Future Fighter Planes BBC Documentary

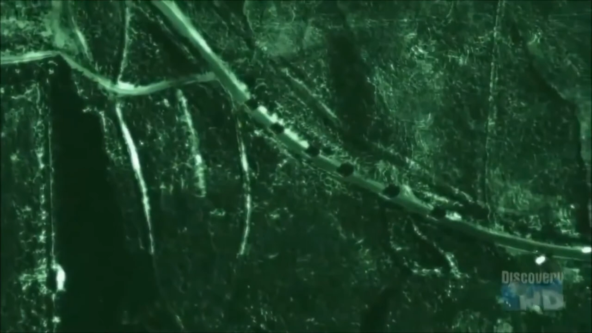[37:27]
At night, they use infrared, and under adverse conditions, they use synthetism.